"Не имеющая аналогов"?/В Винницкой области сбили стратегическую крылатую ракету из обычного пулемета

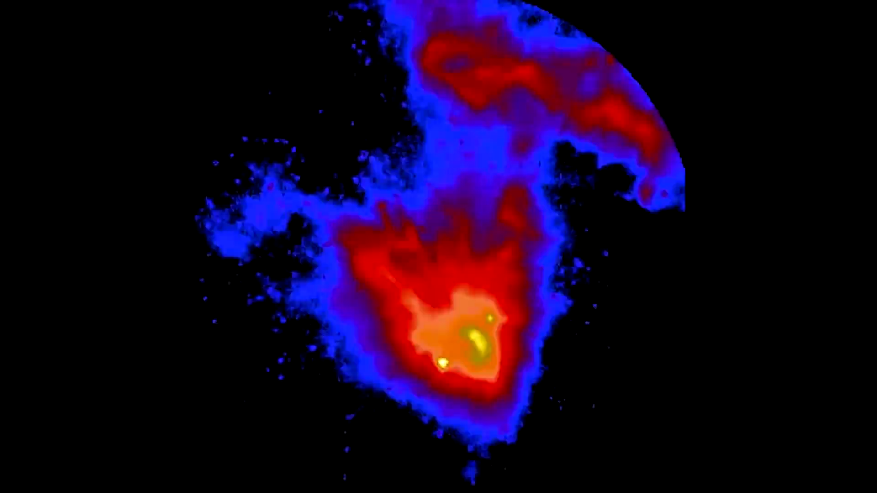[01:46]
Это Х-101 якобы сверхсовременная и сверхдорогая ракета, отметил он. Ну, видим, что можно ее сбивать.